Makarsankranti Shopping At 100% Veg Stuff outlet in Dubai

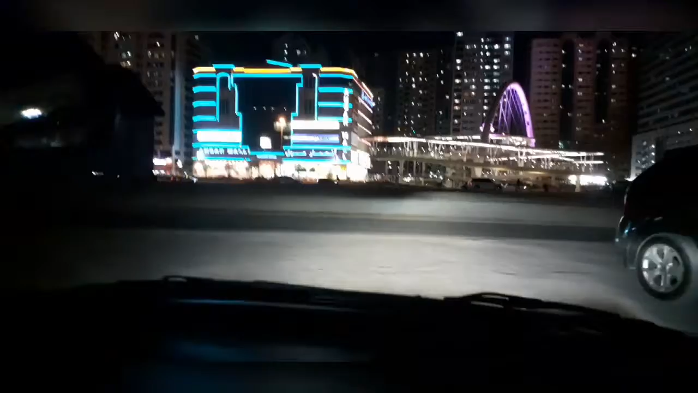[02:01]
और यह जो आर्क जिसके ओपर आप लाइट देख रहे हैं, वो है ब्रिज, इस रोड से उस रोड की तरफ जाने के लिए,